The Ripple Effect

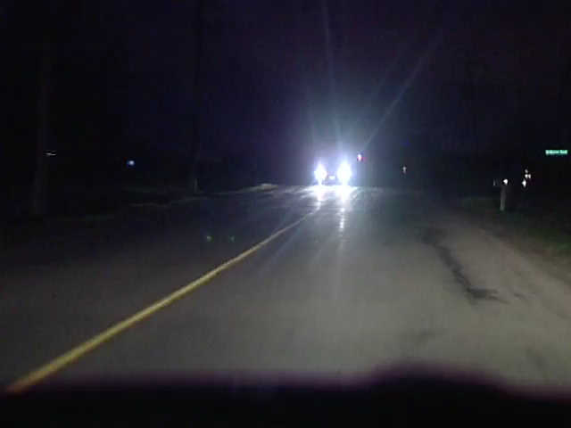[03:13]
And the next thing I remember is seeing headlights and thinking, are they in my lane?